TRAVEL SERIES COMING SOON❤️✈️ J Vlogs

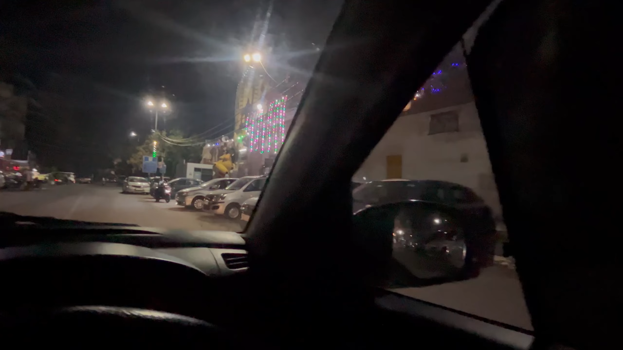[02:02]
कुछ कहने की हद नहीं भाई। 15 मिनट हो गए हैं अपने घर से निकले हुए और अभी तक मैंने 1 किलोमीटर भी क्रॉस नहीं करा हुआ, हद हो रखी है हद।